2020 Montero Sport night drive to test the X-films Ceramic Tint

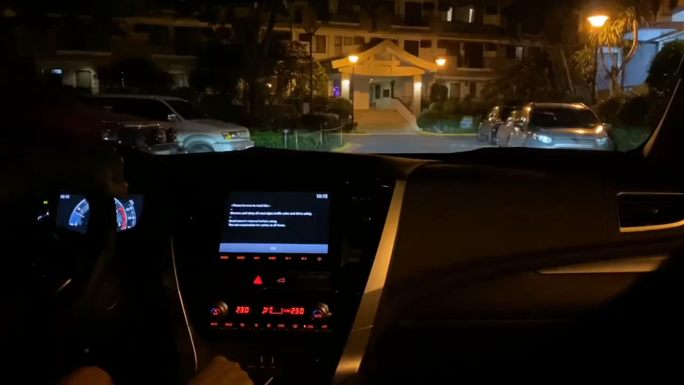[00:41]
Okay, this is how it looks like at night.
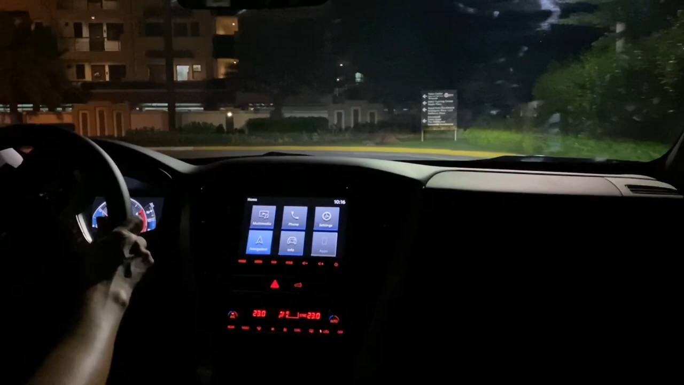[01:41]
night vision kung anong itsura sa gabi.
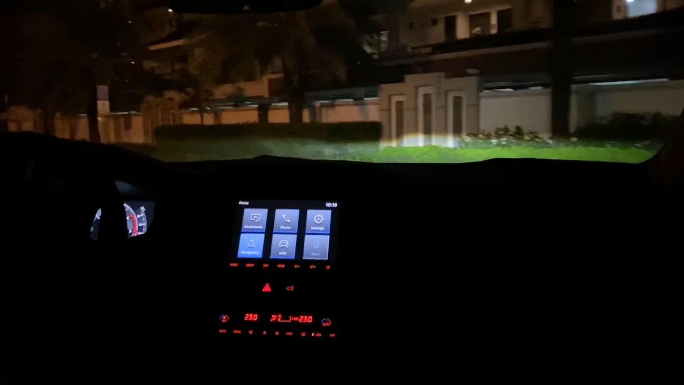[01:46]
So, ito siya. Naka-dim yung headlights ko.
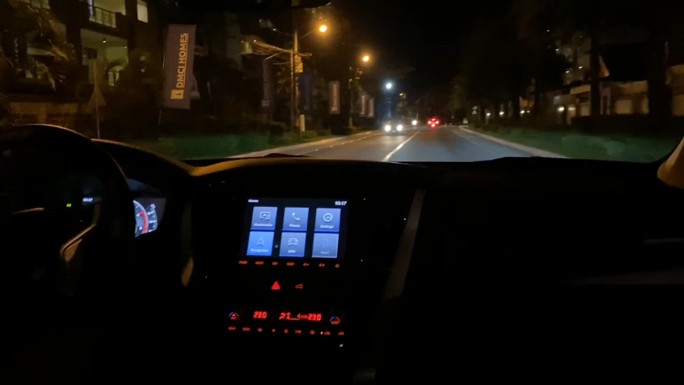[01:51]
So, parang wala kang tea. Sorry, pa-bride ko siya. Ganda sa gabi.
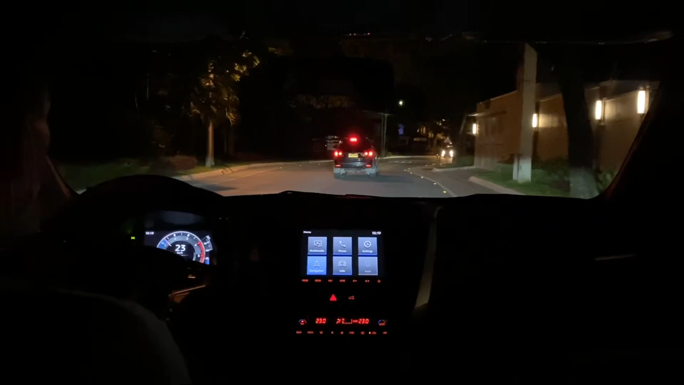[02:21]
Diwanag. Parang wala kang tea.
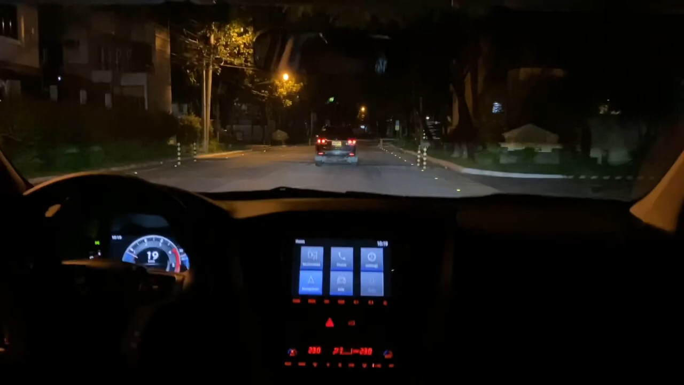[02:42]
First time kong magkabit ng ganitong clear na tin. And I'm happy with the result. Ito naman yung itsura niya sa side windows.
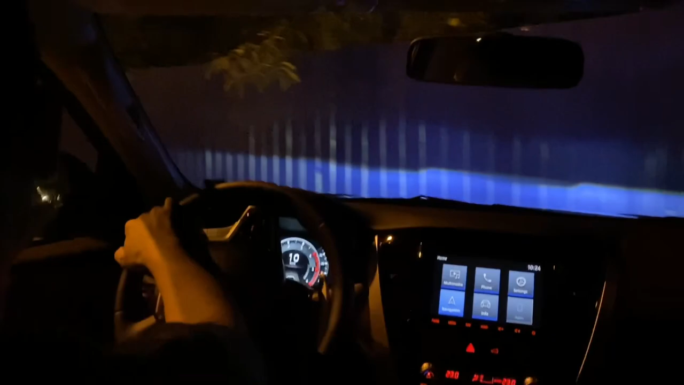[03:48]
Iyan, oh. Dito ang kita mo yung daan. Let's try yung high-speed driving. Dito. Hmm. Hatawi natin ang konti.
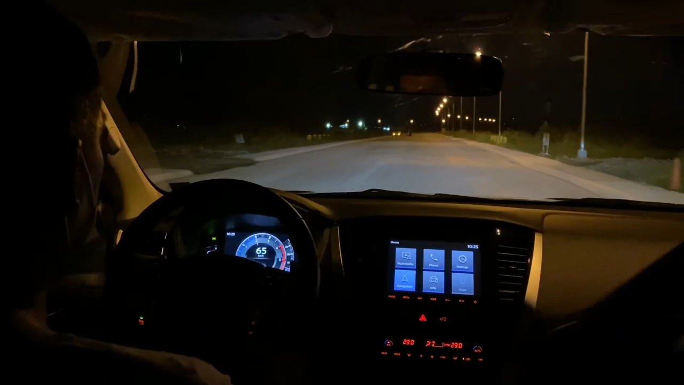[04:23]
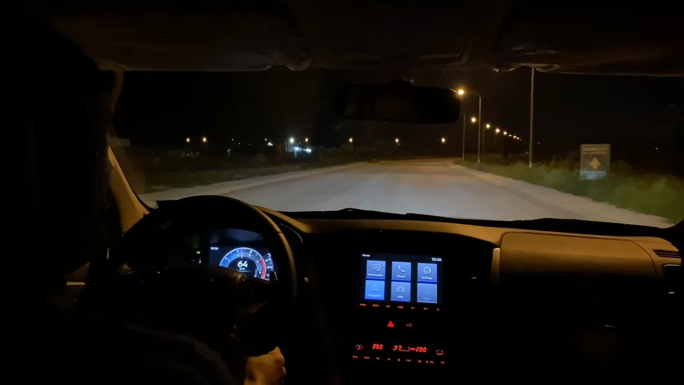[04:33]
So, pagka-high-speed ka, since clear yung kalye, kinakita mo because maliwanag yung glass. So, you can do high-speed with more confidence. Kasi nga, maliwanag siya. Now, we're using the paddle shifter.
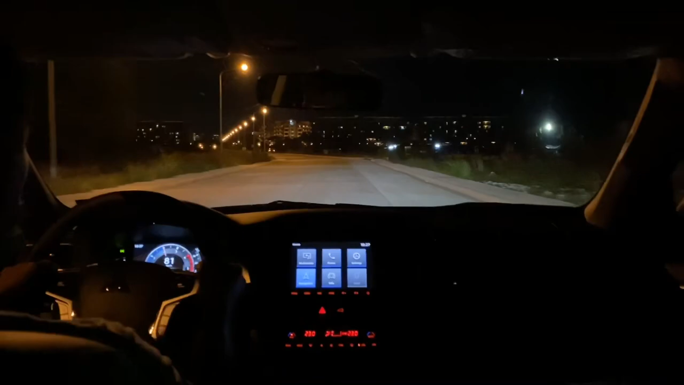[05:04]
So, yan ang view from the inside. Okay. Tingnan naman natin how it looks like outside.
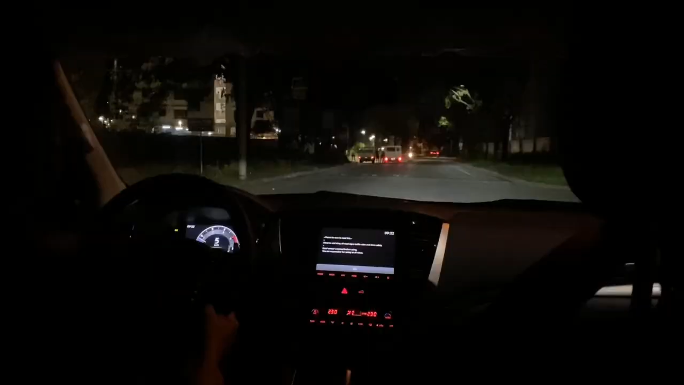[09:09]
Okay, ah. Pabalik na tayo. So, again, ah. I would say na okay na okay siya sa gabi.
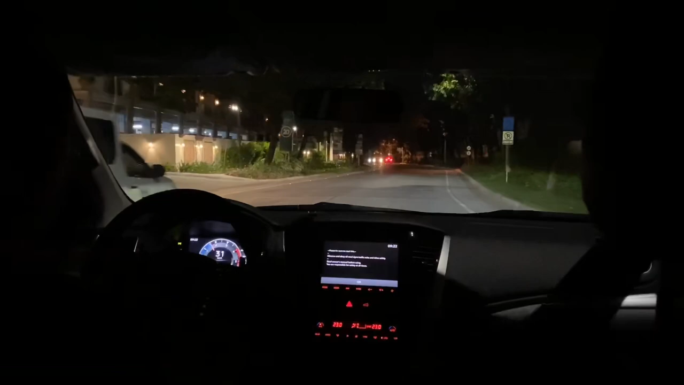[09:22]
Siguro, especially kung umuulan, maliwanag na maliwanag. So, pag tumingin ka sa side mirror mo o sa rear view mirror, kitang-kita mo yung sa likod, kitang-kita mo rin yung mga mag-overtake sa'yo. kaya, safer ang ano mo, condition mo. Ang maganda pa dito, yung glare ng ilaw nung kasalubong mo, medyo subdued ng konti.
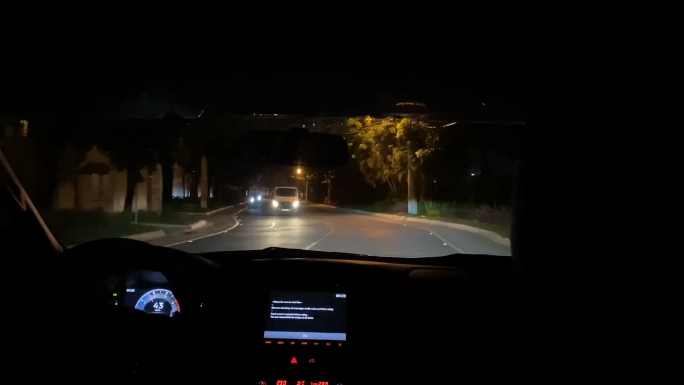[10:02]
gano'ng kita mo yung ilaw nung kasalubong mo, hindi siya nakakasilaw. hindi sinu.
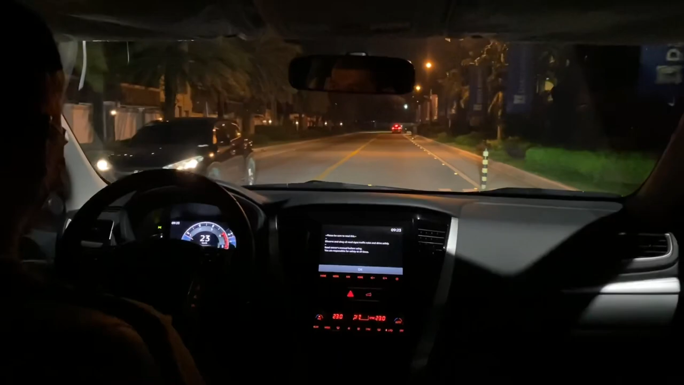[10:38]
Okay. Malapit na tayo. Balik ka tayo.
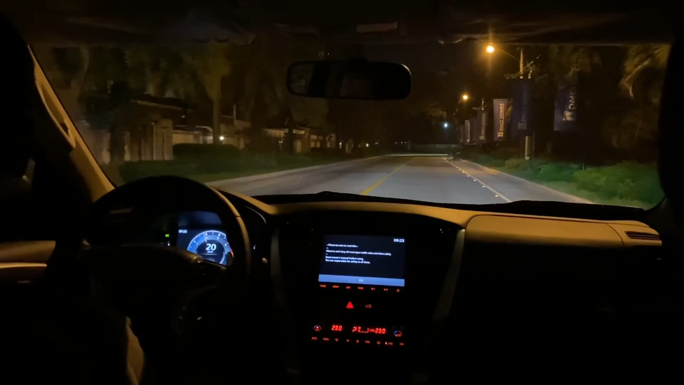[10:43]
So just to recap, ang ceramic tint na ito is X-Film from Singapore.
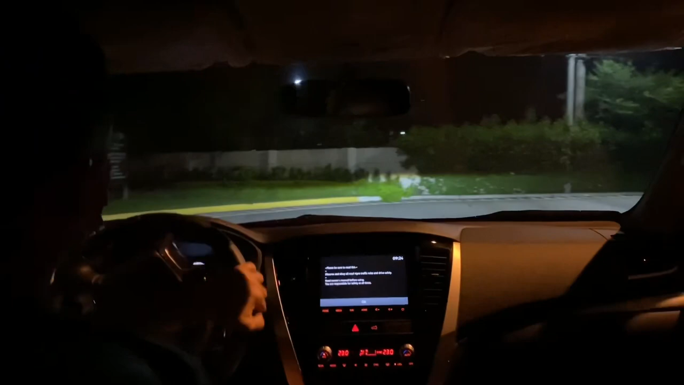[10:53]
Meron siyang 12-year warranty. Ito yung night vision niya. So pasado.
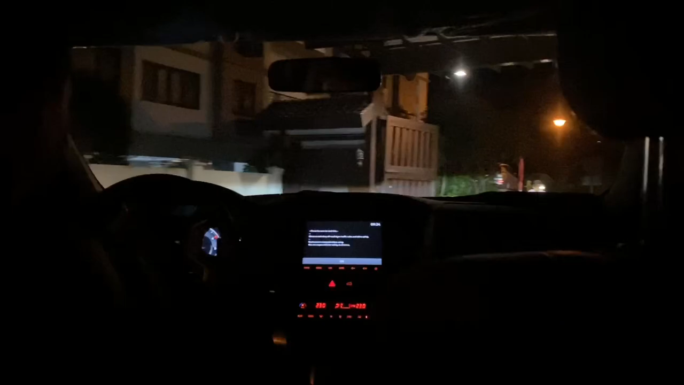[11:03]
Maliwanag and maganda yung itsura niya sa salamin.